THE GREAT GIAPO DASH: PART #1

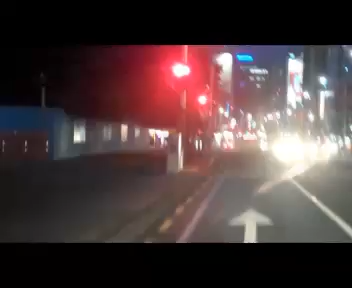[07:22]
Oh, another red light. Family show, you know? Talking about nutters and everything. Alright, you know where we're going now, eh? Do you negative, know where we're going? Negative. No, okay. Burger there's Fuel?